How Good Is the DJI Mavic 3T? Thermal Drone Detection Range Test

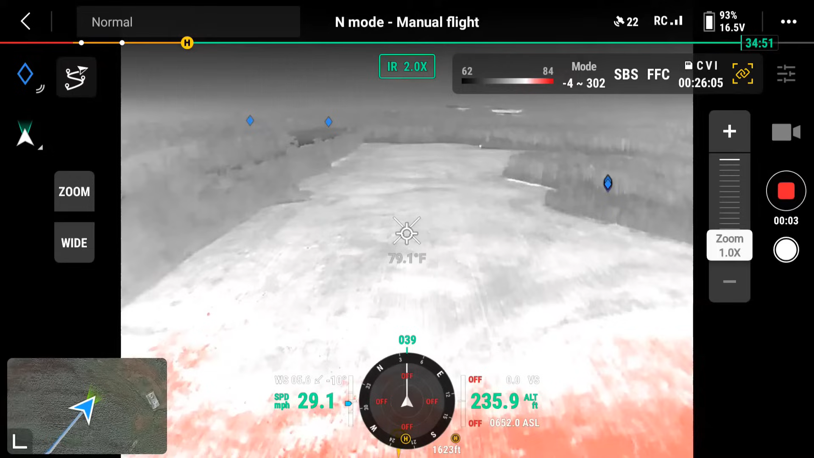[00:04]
On screen: spot 79.1°F
all right we're out at a familiar spot today we're going to do a test of the thermal performance on the Mavic 3T so I'm going to fly out here see if I can find some test subjects that we can use and we'll go from there all right well found some turkeys not really what I'm looking for
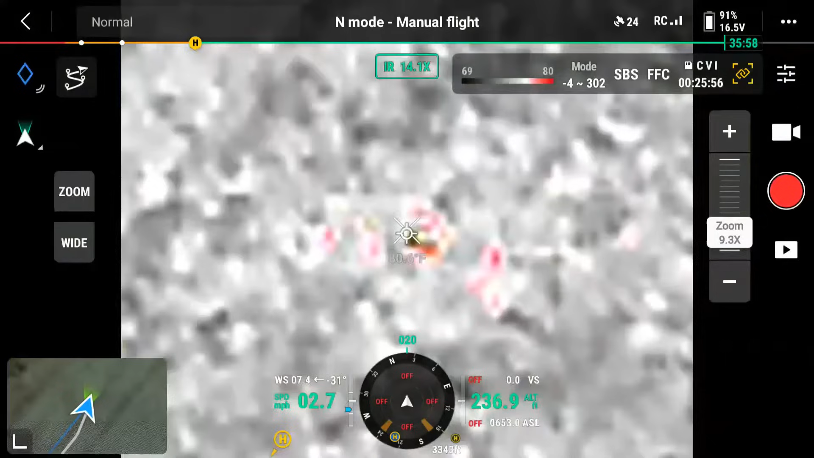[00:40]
turkeys do provide a very small thermal signature compared to say deer and I'm not seeing any deer out yet
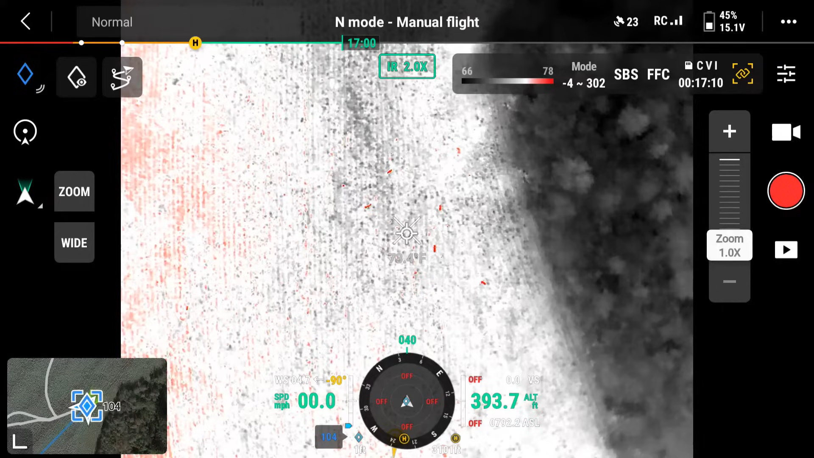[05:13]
So what we are going to do is we are just going to start actually, let's, let's try that again. Um, now that we've changed our heading, let's make a fresh pin. If you look to the lower left of the compass, where it says pin 105, you'll see a distance. That is the distance to the last pin, that being 105.
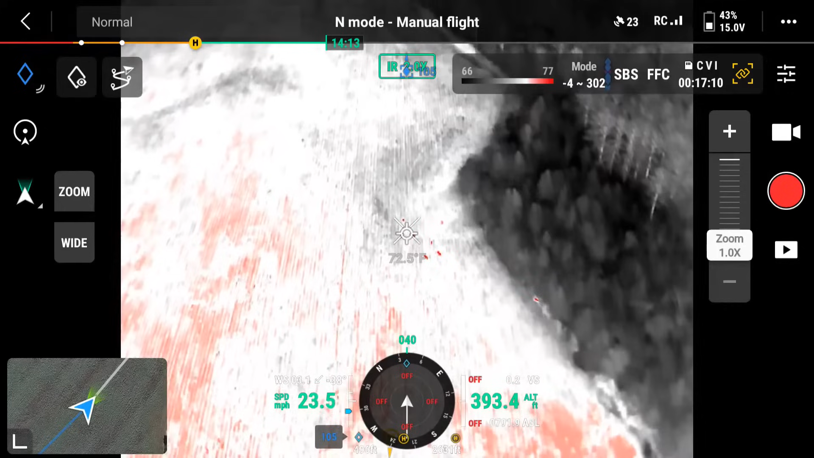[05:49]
So that's the distance horizontally that I'm, that I'm referencing, uh, as we do this test. So that's 500 feet, laterally or horizontally.
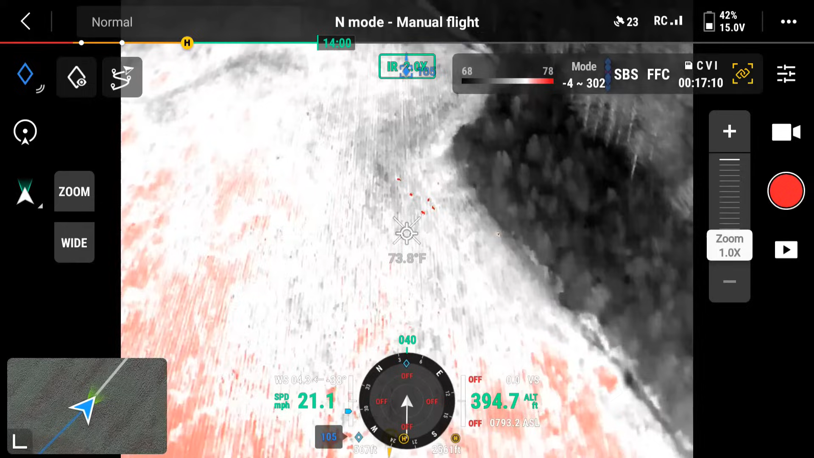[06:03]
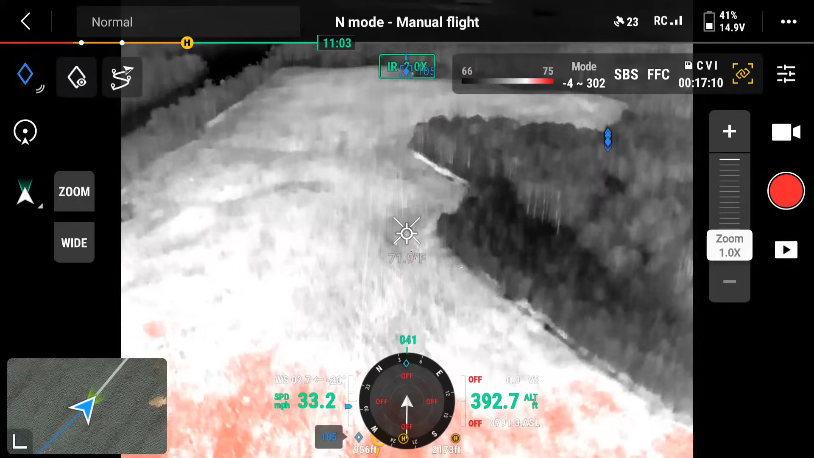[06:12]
That's a thousand feet, a little over a thousand feet.
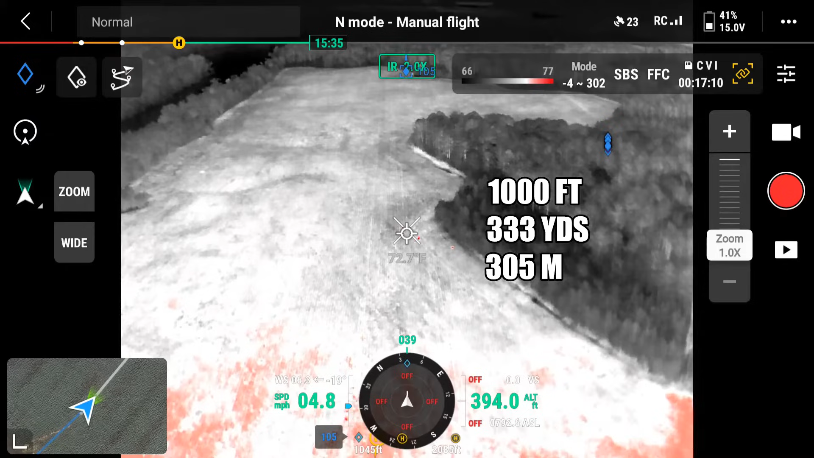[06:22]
Okay, we're going to keep going. That's 1,400 feet. 1,500 feet right there.
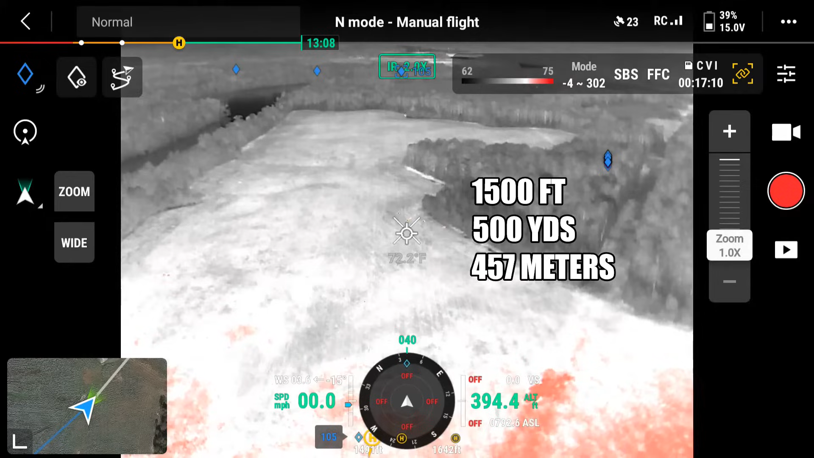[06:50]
So we can still see them if we're flying out across this field or potentially, uh, open hardwoods, uh, during the winter when the leaves are off the trees. Um, we can probably find these deer.
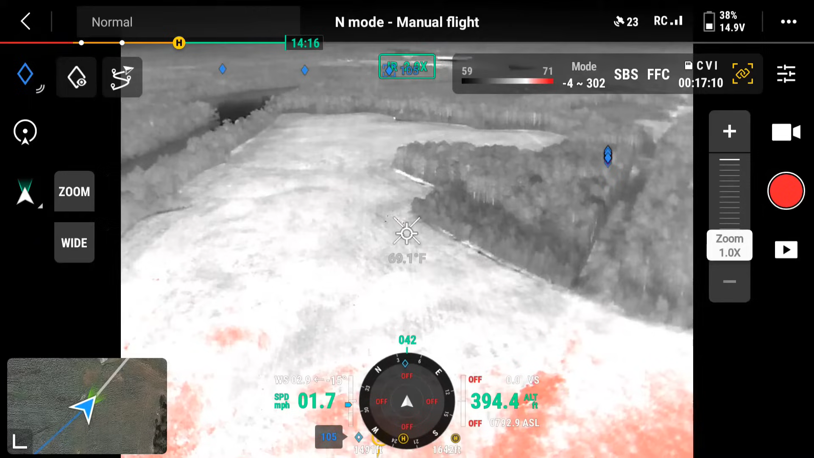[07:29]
but easily 6 and 800 feet in open hardwoods in the winter, I'm thinking. Um, so we're going to keep going. Let's go another. See until the point where they basically get undetectable. Um, this is obviously real world.
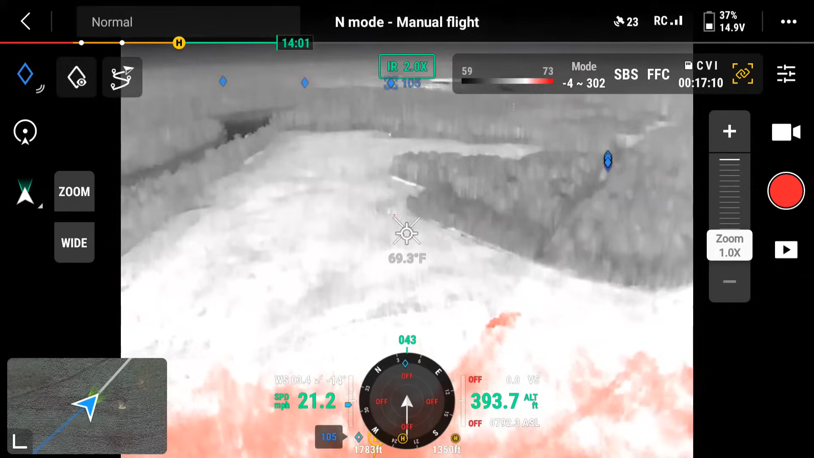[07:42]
On screen: spot 69.3°F
This is, um, you know, they're probably, they're decent sized deer, but these are Alabama deer. They're much smaller than your northern deer, okay, so that's past 2,000 feet right there. And if you're looking out across the field, um, plains or, um, and potentially open, you know, um, grasslands or, um, even, like I said, in the right conditions.
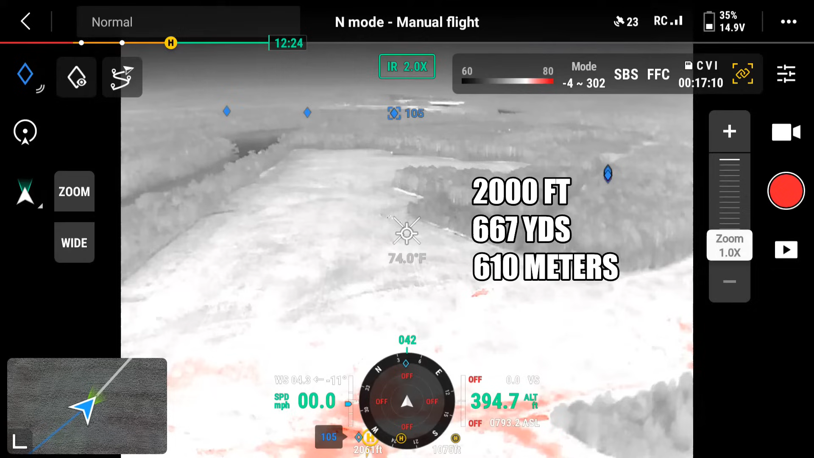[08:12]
On screen: spot 74.0°F
If these deer are on a hillside, 2,000 feet away, uh, in open timber during the winter, when you don't have the leaf cover,